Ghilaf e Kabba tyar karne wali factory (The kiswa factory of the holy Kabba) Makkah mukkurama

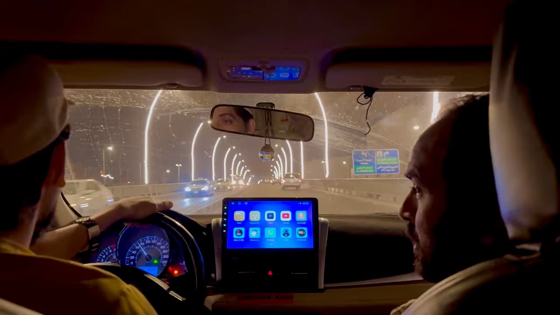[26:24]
रमजान की वजह इतना रश होगा प्यारा कितना लग रहा है ये व्यू ना 15 के बाद रोड बंद बाय बाय इधर दिखाएं समुद्र पार